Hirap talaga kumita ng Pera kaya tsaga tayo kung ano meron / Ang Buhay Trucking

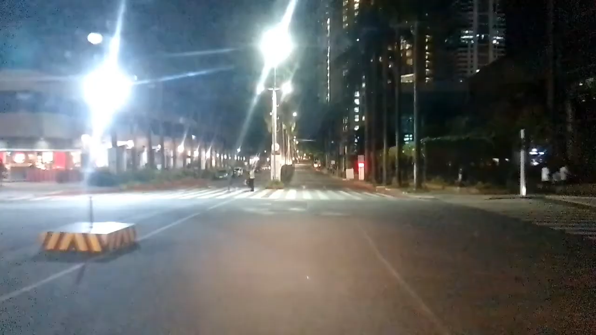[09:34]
Guys, ito yung Araneta Coliseum. Yan. Madilim, di makita. Pero yan yun. Yan ang Araneta. Yan. Okay. Pasal-pasal muna tayo.